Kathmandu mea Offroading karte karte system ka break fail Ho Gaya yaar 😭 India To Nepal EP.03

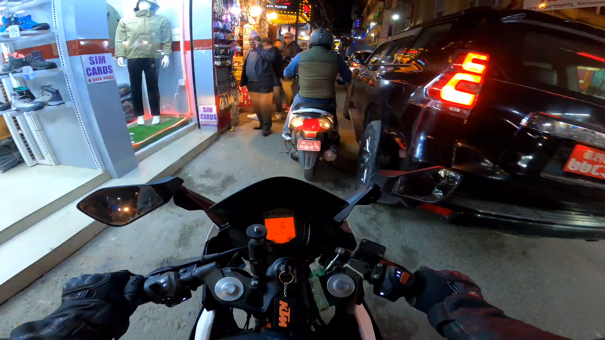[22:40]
बहुत ठंड लगड़ा भाई फड़ा फड़ा घर पहुंचाओ थामिल रोड से निकलते ही मिल गया अपने को तगड़ा वाला ट्राइफिक वाई शब्दम